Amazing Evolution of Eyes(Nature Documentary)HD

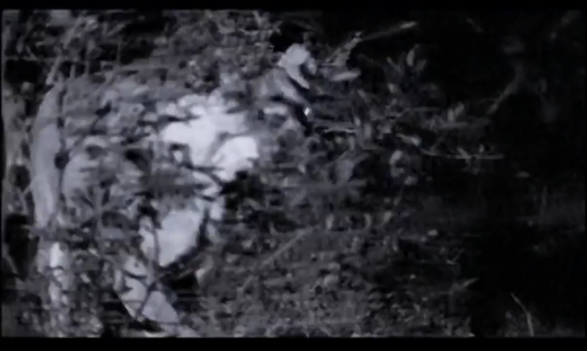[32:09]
Many mammals, such as big cats, evolved another way to boost their nocturnal vision.
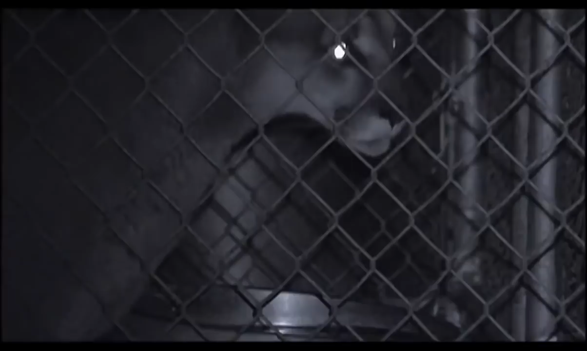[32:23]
And they can see us just fine. They can see us a lot better than we can see them, for sure. If one of them was over there stalking us, we wouldn't even know that they were there.
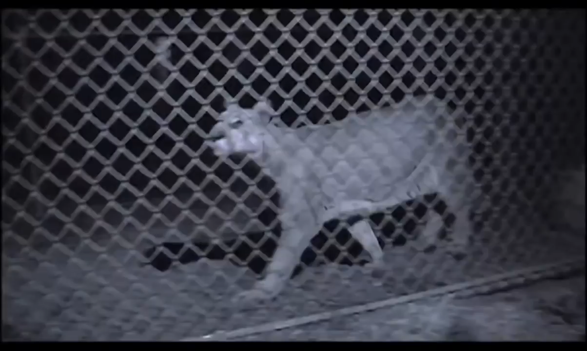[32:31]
Even, you know, without this kind of light, they know when we're coming and they know who's coming. Eyeshine functions as more than a mere scare tactic.
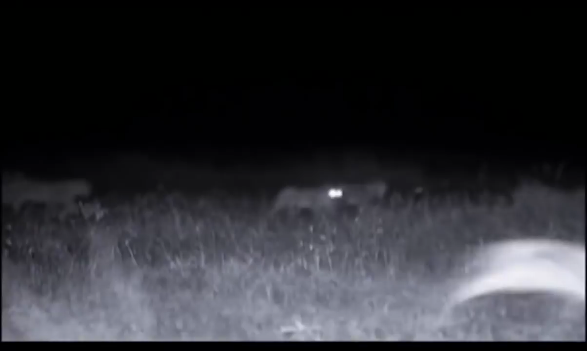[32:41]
It's an adaptation that has made cats spectacularly successful night hunters.